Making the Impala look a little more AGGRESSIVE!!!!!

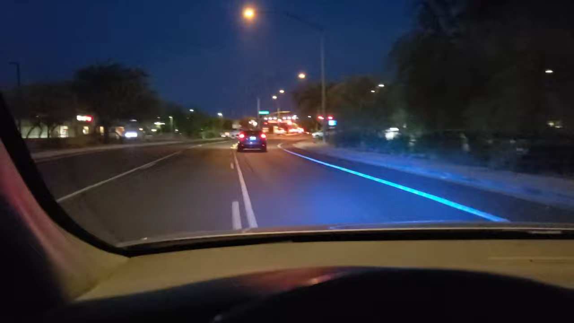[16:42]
I'm definitely happy with them. When it's like pitch black out, they light up the whole street.